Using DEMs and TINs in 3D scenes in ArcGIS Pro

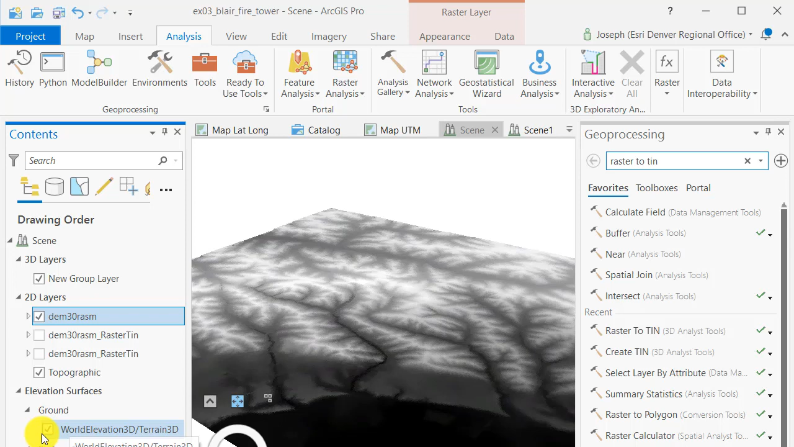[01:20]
But TINs are still useful for instruction and for research so you're welcome to use those triangulated irregular networks for a variety of purposes.
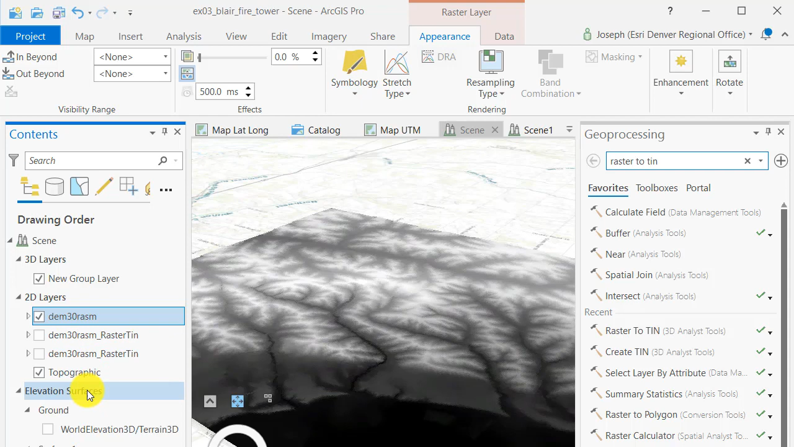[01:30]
I'm going to focus on the DEM analysis here but you are definitely welcome to use TINs in the future and at present. So I'm as you can see in the upper appearance bar
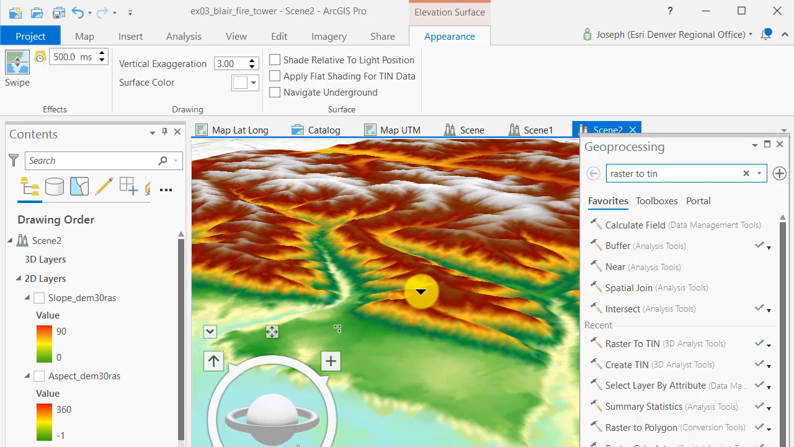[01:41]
I'm exaggerating the vertical by three by a factor of three because this is the loose hills the land of the loose in eastern Nebraska.
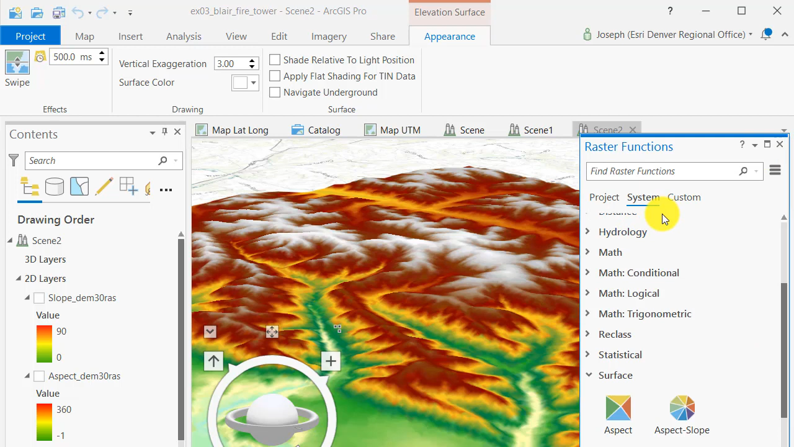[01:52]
It's hilly but it's it's by no means mountains so in order to see the terrain a bit better I'm exaggerating these.
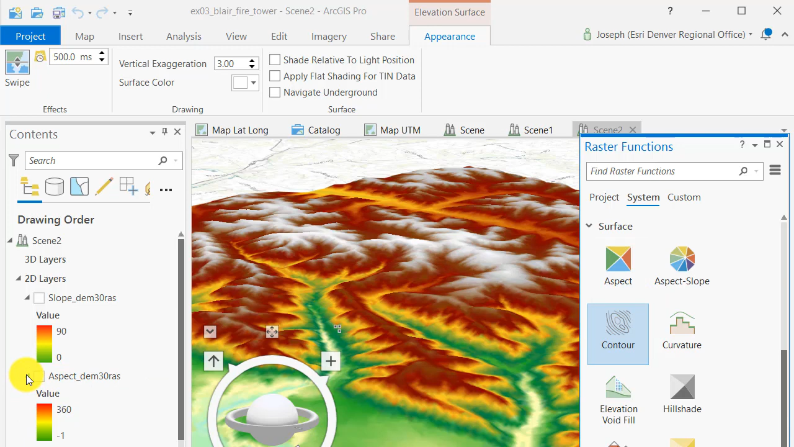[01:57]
The nice thing also about analyzing data inside ArcGIS Pro